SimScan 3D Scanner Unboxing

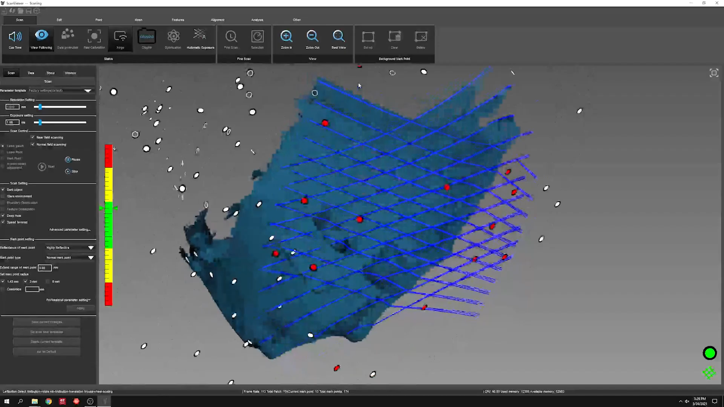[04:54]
Starting off in the default mode for the SimScan, the 11 blue laser crosses.
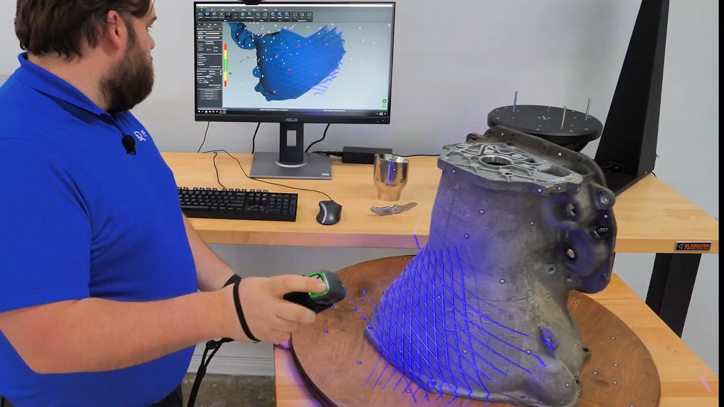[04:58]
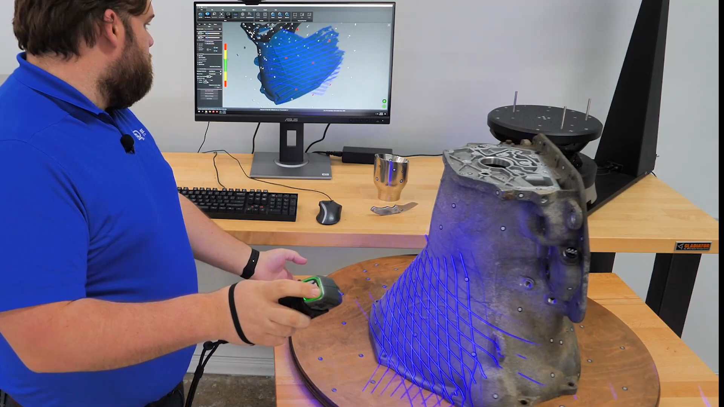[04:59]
Again at a millimeter resolution, though in this mode we're capable of going down to 0.1 millimeter.
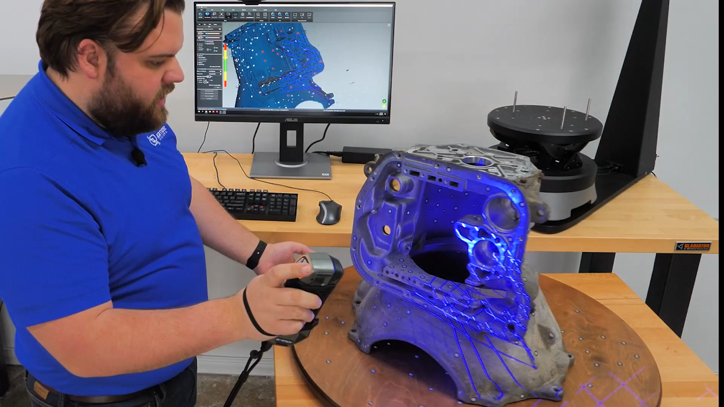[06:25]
So we're about finished scanning in laser crosses mode. Really quick,
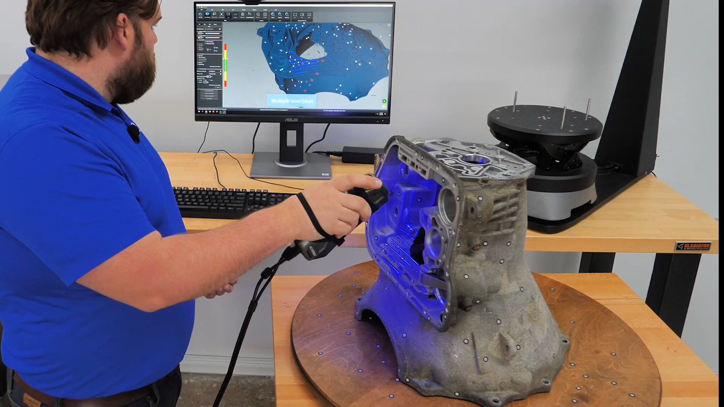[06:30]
I wanted to switch into ultra fine mode and show you how this thing can reach inside of this housing and do some scanning inside of this with how close you can get in that ultra fine mode. So we've already scanned this, but if there were some fine details back in here you wanted to reach, you're capable of fitting this in here and doing some scanning this close.
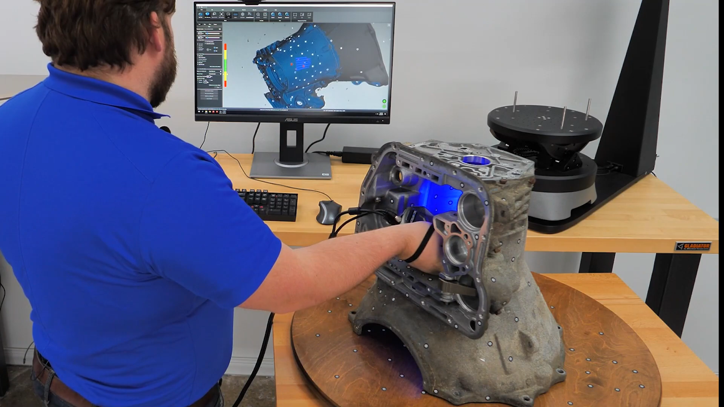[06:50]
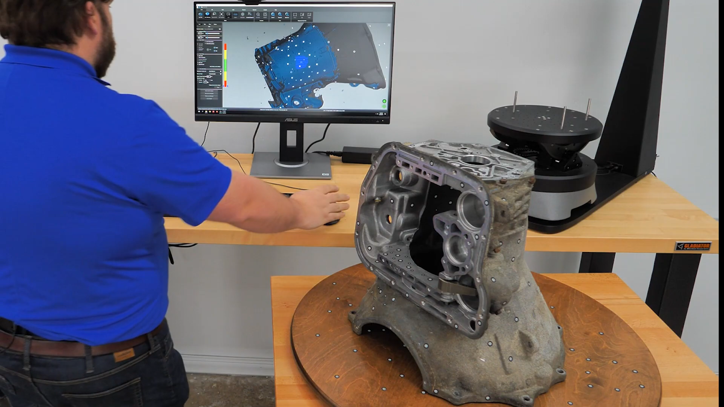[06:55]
So we'll run through scan viewers filtering step.
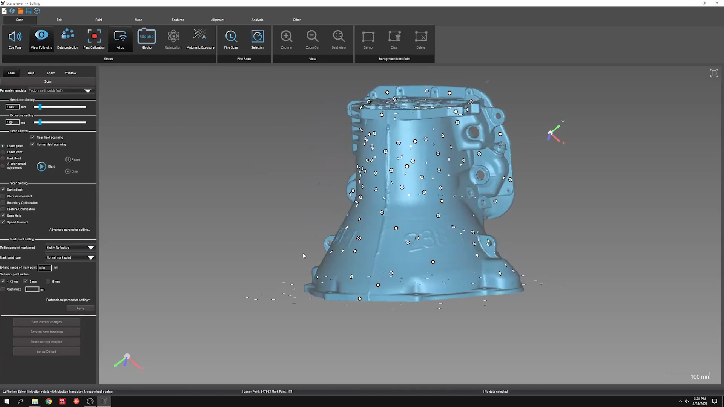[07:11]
So again, here's the raw data.
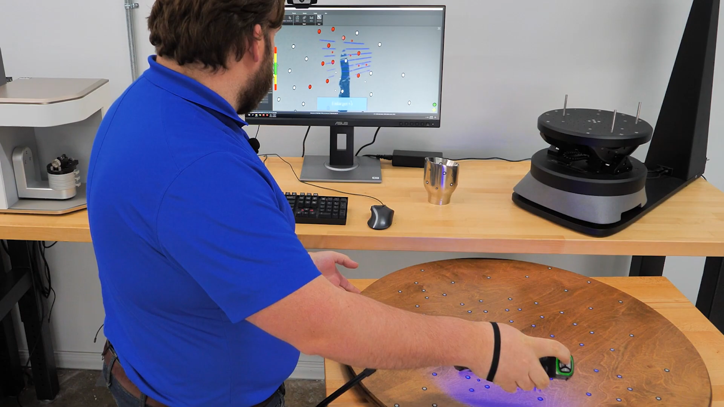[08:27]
So this mode's capable of going down all the way to 0.025 or 25 microns,
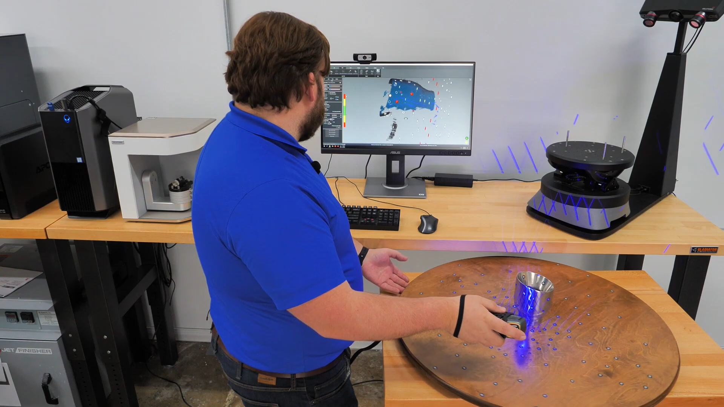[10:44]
Starting off with the 11 laser crosses at a resolution of half a millimeter.
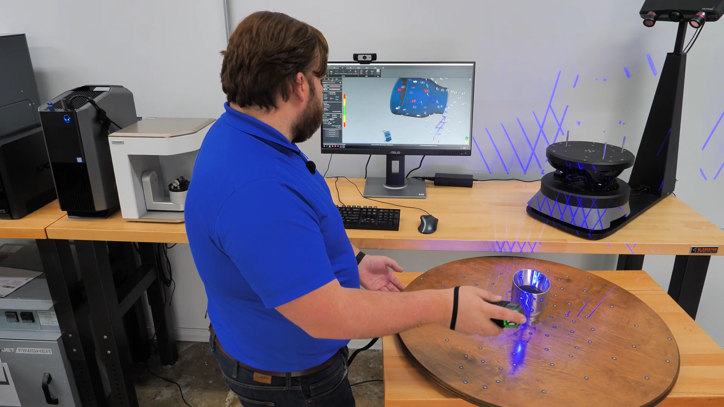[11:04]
Filled in all the way around the outside.